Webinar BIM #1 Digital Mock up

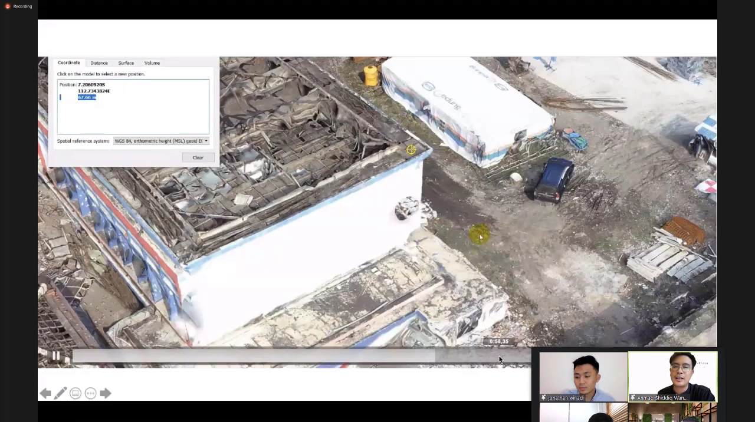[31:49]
Kadang-kadang kita butuh data sekunder seperti ini.
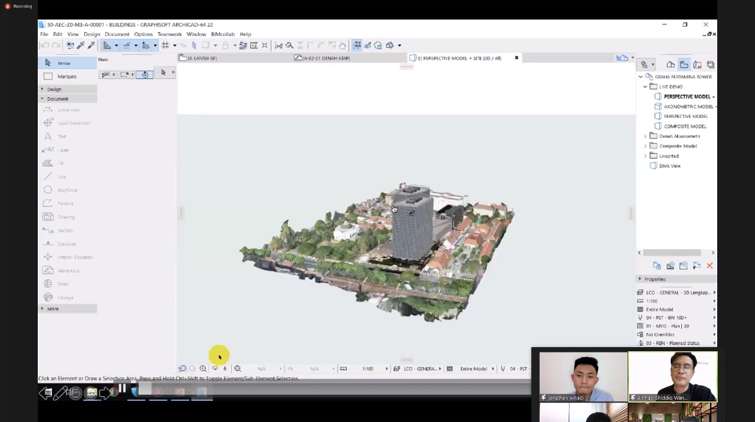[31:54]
Nah, ini juga sama contoh salah satu proyek saya bersama Wika pada saat itu untuk implementasi BIM juga di Graha Pertamina Tower. Di sini ada beberapa hasil dari site scanning,
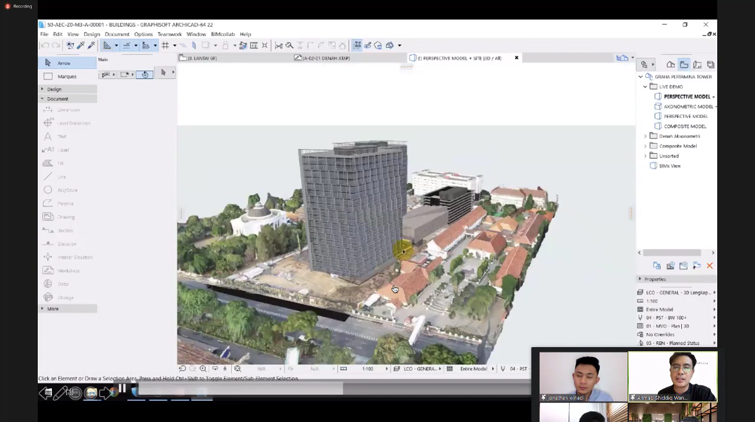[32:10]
kita bisa lihat bahwa apakah perencanaan tersebut sesuai tidak dengan site-nya. Bahkan sebenarnya ketika kita lakukan ini secara berkala, kita bisa
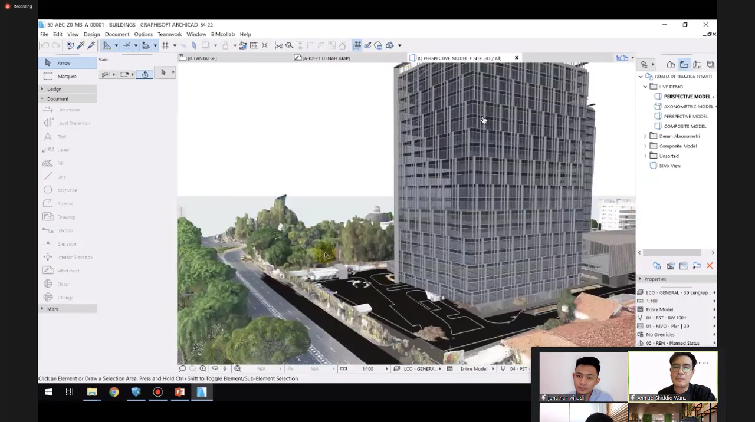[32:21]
mengetahui apakah dari perencanaan dan